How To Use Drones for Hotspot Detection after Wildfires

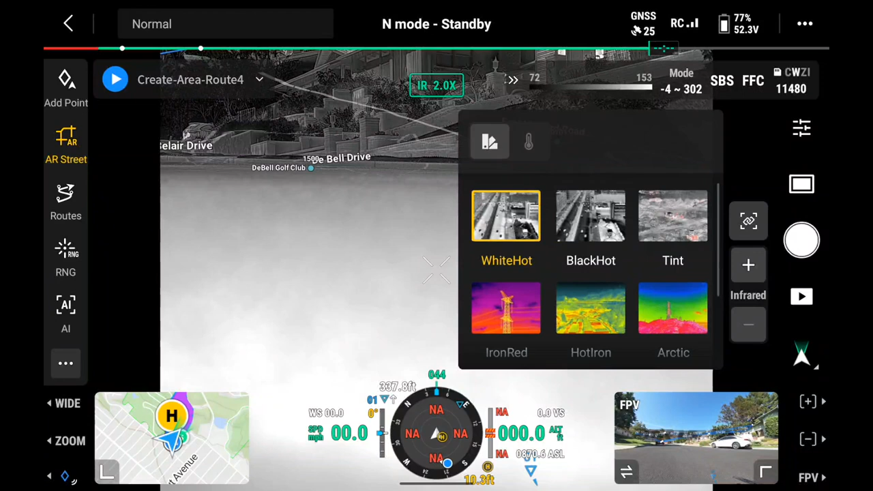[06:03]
White hot is going to give us good visibility as the pilot.